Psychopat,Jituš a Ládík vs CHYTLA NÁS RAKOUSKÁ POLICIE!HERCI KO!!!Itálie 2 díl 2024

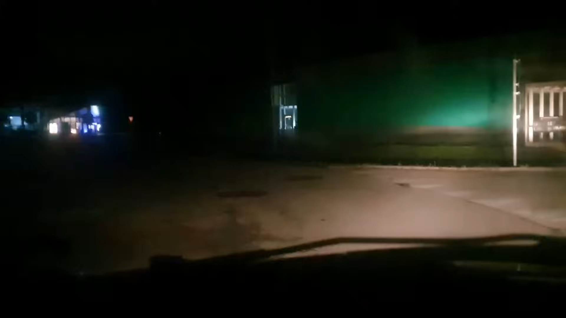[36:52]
Je to třeba 2-3 kiláky z dálnice. A už to tady vypadá, že se dá něco... Jo, to je obchodňák, aha. Obchodňák. Já nevím, tak to jsou nějaký vozejky. Asi jo. Čekaj. Jo, to je nějaký nákupní centrum.
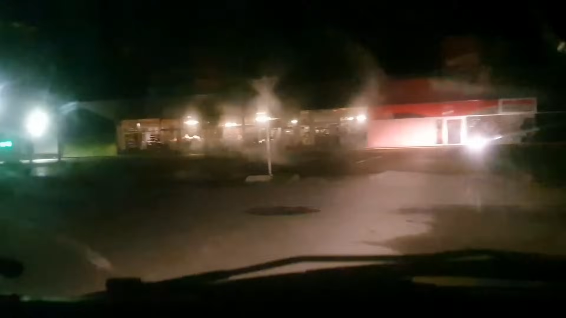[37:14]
Čekaj mi.
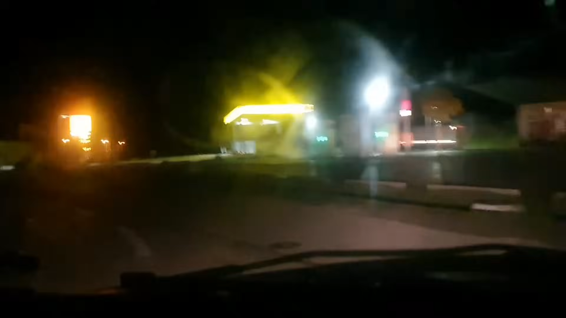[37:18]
Kdyby jsme si něco nenašli. Tady dlouho se můžeme chrápat, bude. Je tak, dívám se. Až se tamhle. Co? Někde v lese, no ale...
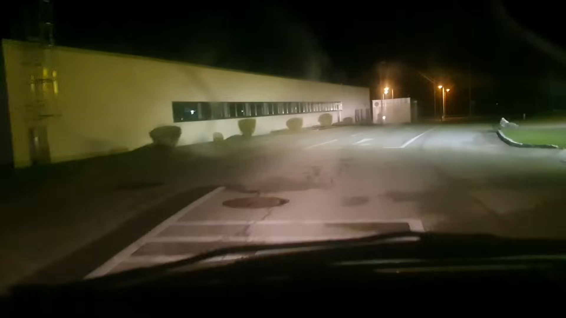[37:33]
Po 120 metrech za čerpací stanicí. Zahněte vlevo. Tady se něco je tušku. Se tady podívat tady za ten barák, co tady je. Ty, tam je taky chrápou v tom autě. Víš? No tam asi si myslím, že to asi je taky z dálnice.
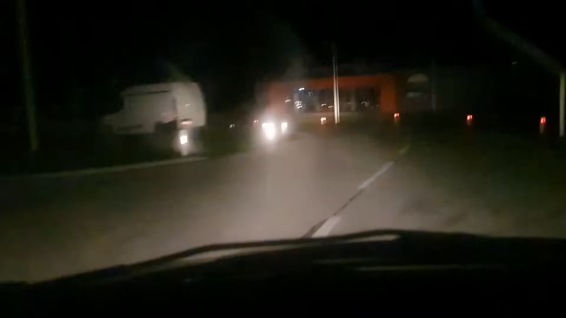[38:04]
Zahněte vlevo a poté zahněte vlevo na kruhovém objezdu. Já mi tu chce nějaký noslech.
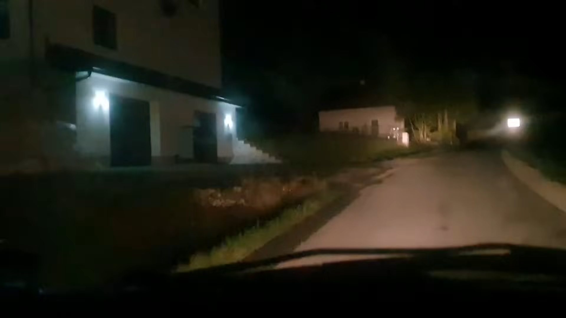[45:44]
Tady budeme teda kousíček, ale tady je to baráku, že jsme začukali, že tam se chrápeme u nich. Jo. Že jsme v nějaký malý vesničce, který se jmenuje Alkels. To je Dorf. Co? Tady? Ale máš tady les? No. Máš tady les i trošku?
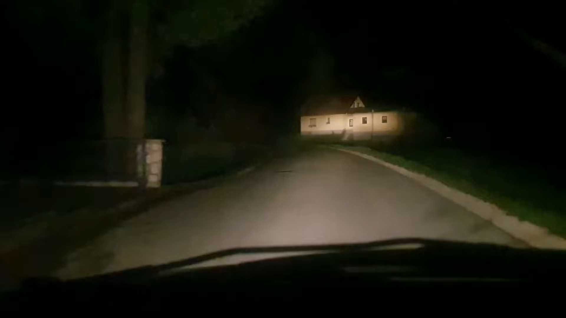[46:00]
Tady no. Ještě ne, tam tam už vidím, no. Vidím les? No já taky vidím, no ale to je za vesnicí. Jak mu tady zaťukat, dobrý den, prosím vás. My se tady vás jenom lehneme do obyvácí. Ono páčí, je pěkný. Ještě nemluv nám tady teď minutu. Ne ty, to říkám navigaci. Ono páčí, je pěkný les. No tak pojď na Konopáč. Konopáč přejelí. Ale to už je dobrý. Tady to už je nice, tady už nikdo není.
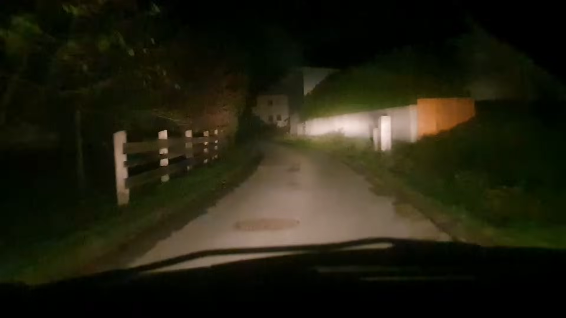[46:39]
Pak jsem to vyprnul, já už jsem to chtěl vlíz. To bude možné, otočte se do protisměru. No to ne, to neukazuje na ten Martu jakoby směr, ale Salzburg. Zahněte vlevo, Algersdorf, a poté zahněte zahybal, vpravo. Prosím tě, teď víš, že jdeme se podívat tady. Ale tady už je les. Algersdorf, a poté nejí les, tady jsou baráky. No, tak to do baráka mají les, ne vždycky. A můj názor byl to, že nějaký barák, tak bychom tam nemohli výjist.